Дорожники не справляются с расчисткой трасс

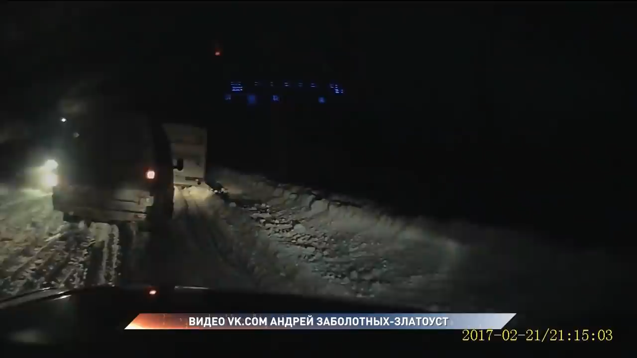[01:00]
За один только вечер в единую диспетчерскую службу поступило более 40 сообщений о заторах и запереметов. Трасса в Омском районе превратилась в узкую однополосную дорогу. Встречным автомобилям не разъехаться.